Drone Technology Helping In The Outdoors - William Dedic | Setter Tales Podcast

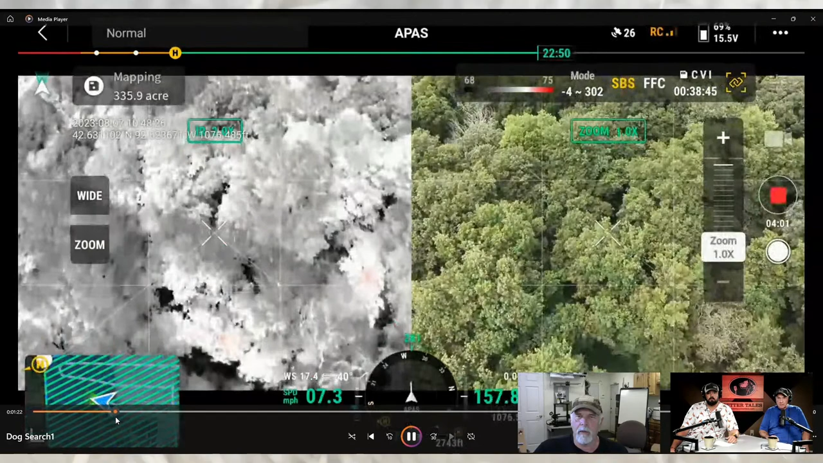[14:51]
Uh, what was remarkable about this, well, like here, uh, here, here's a section of the video that we're, we're looking through the woods.
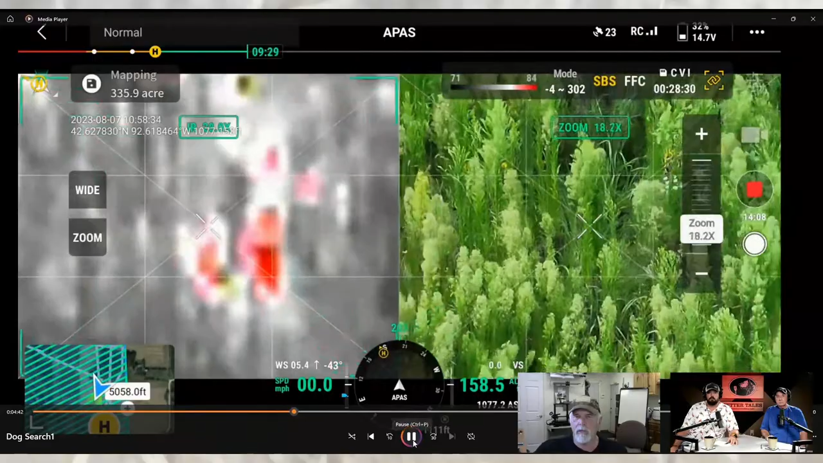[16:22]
ahead here just for proficiency here. Oh, that's a deer bed down. You see that there's a fawn or a deer, uh, down in the ground up there. We scared it. So you, it really raised our confidence level that we would be able to find this, the missing dog. And we even later on this video, there's another deer running. There's one there, uh, where we were able to actually spot a,
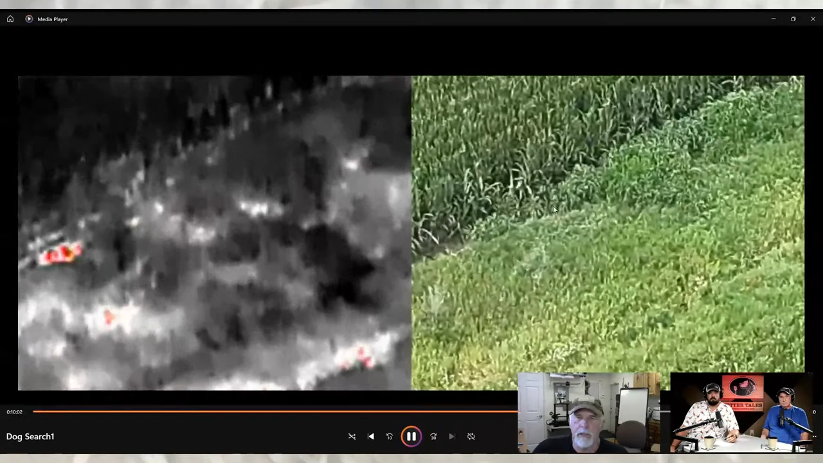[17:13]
Um, this was a beautiful 10 point deer that was spotted out. So people are using these for drone, for, for deer recovery during hunting season.
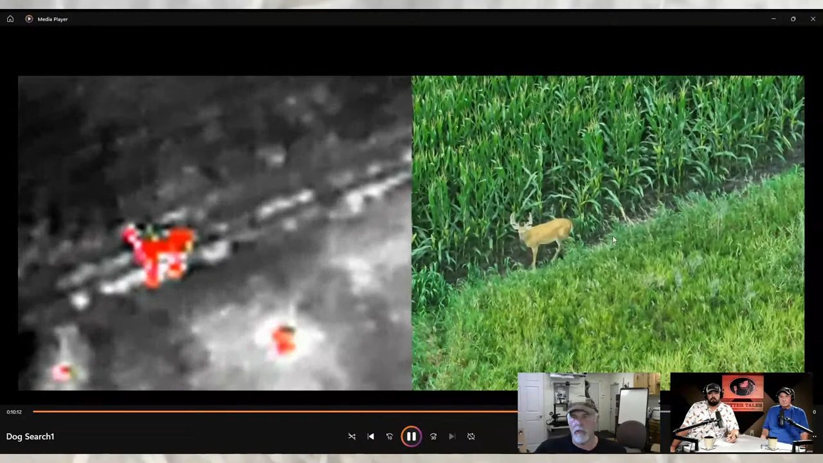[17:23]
Now there's pilots out there doing this as a service. I know you can't use it to hunt with.